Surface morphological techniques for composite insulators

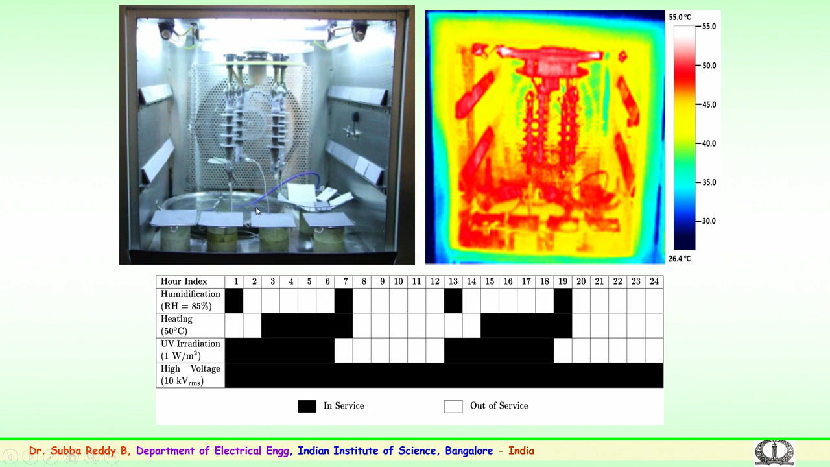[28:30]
On screen: scale top 55.0°C, scale bottom 26.4°C
So, at regular intervals the measurement of leakage current you can see the leakage current measurements have been the connections have been taken through a Teflon wires and connected to a shunt box and the measurements have been carried out.